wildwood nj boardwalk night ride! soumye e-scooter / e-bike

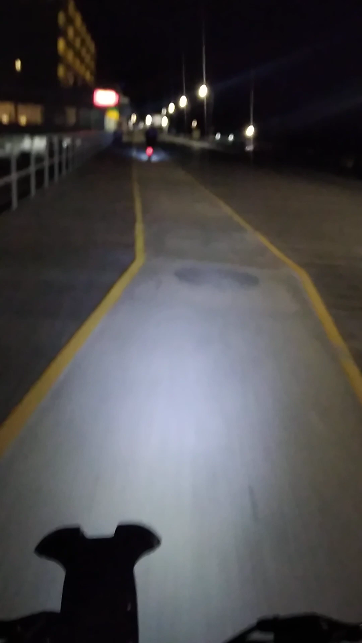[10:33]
That was from the Wildwood sign all the way down to the end. This is the end right here.